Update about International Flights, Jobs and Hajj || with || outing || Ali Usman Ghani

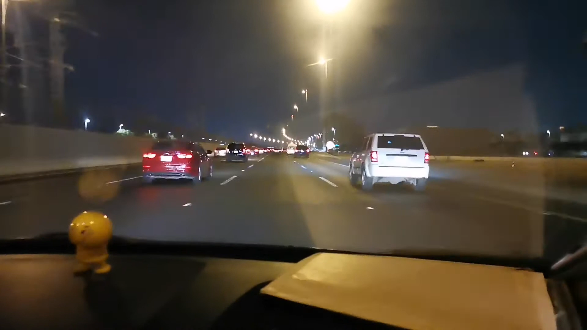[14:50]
یہ جناب ہے حرمین روڈ اور ہم لوگ بتا نہیں ہوا رہا کردی کرتے کرتے کہاں سے کہاں نکل آئے ہیں اور ہم لوگ باہر نکل آئے ہیں حرمین روڈ پہ میری بیک سیٹ پہ مدینہ دو منورہ ہے اور میرے سامنے مکہ ہے اور ہی رائٹ شر پہ لولو مارگٹ آگئی تھی بس اب یہاں سے ابھی ہم لوگ دوبارہ سے کہیں نکل جاتے ہیں دیکھتے کہاں نکل رہے ہیں بس آج ایسی پٹرول جلا رہے ہیں